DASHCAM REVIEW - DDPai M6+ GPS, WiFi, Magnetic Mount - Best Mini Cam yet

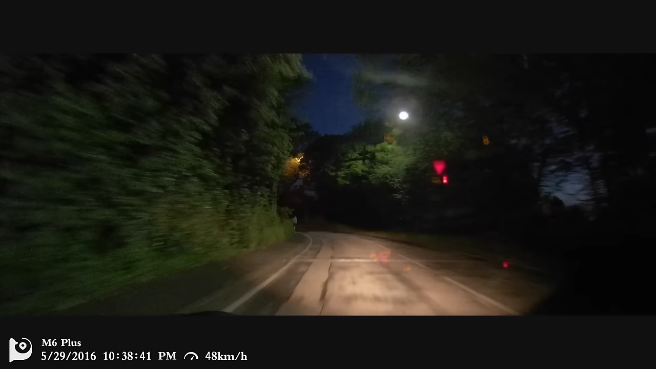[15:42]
just look on the left here these people were hardly visible to me but the camera caught them they're creeping along the edge of the pavement so excellent I can't fault this as far as video quality goes at night time either I mean this was along a road with very poor lighting and also this section here was along a road with no lighting at all just look at those colours from the headlights you can see the colour of the grass you can see